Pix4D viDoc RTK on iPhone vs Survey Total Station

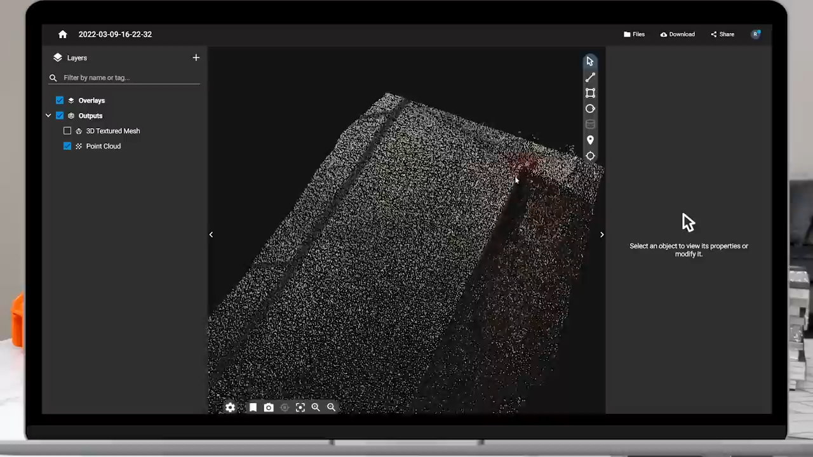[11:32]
This right here was the top where we had our back site when we did the total station. So right up here is the top of the hill. And we can go all the way down the sidewalk
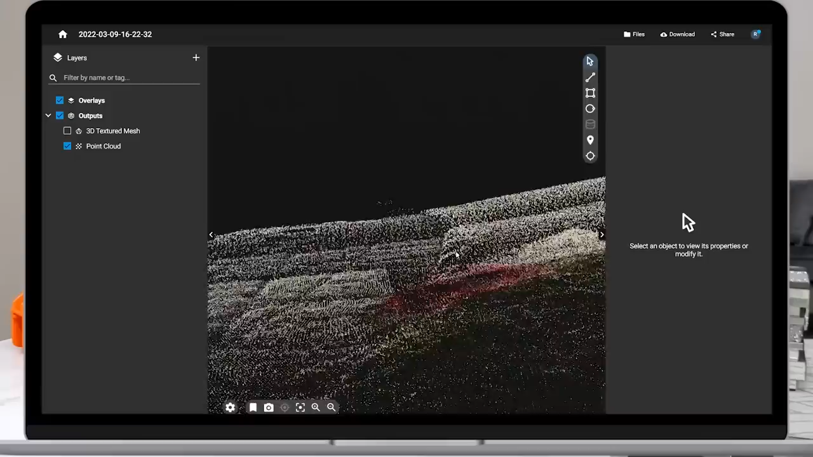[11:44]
to the bottom of the hill. So very cool.
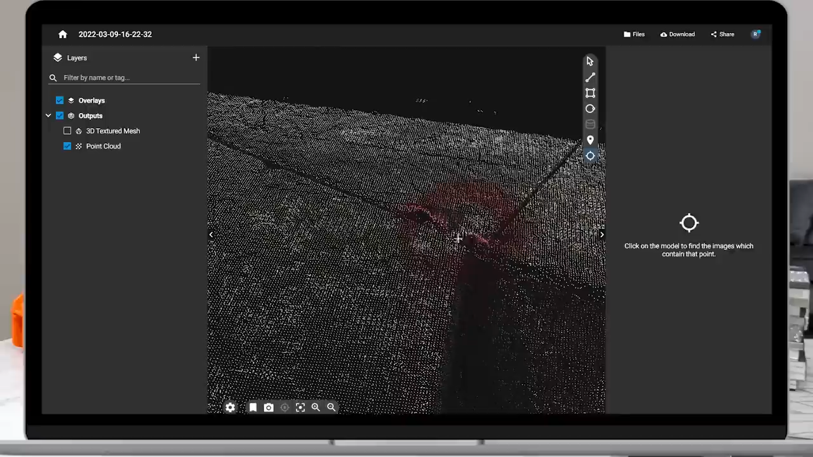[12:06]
All right. And we're very close to that nail.